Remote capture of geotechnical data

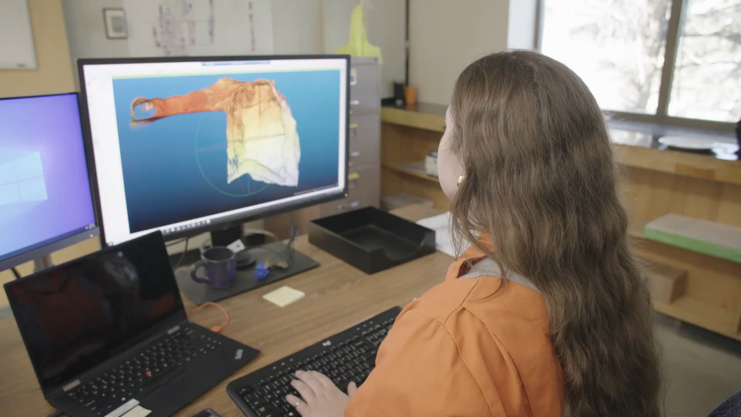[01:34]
Another big advantage is the scan density and the resolution that we get.
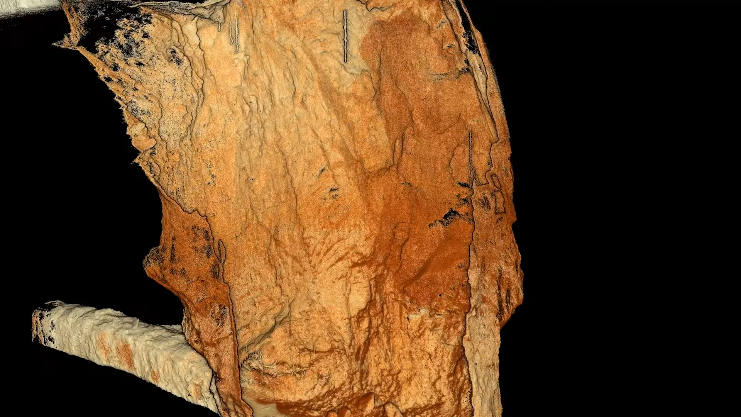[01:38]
Its ability to be mobile and fill in shadows and get different angles gives us an image that's many, many times better than what we've been able to get in the past.
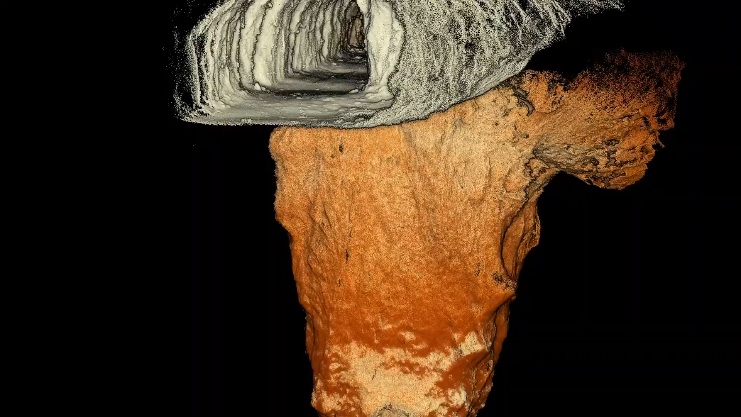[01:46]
We can see details like geological features, structures, support.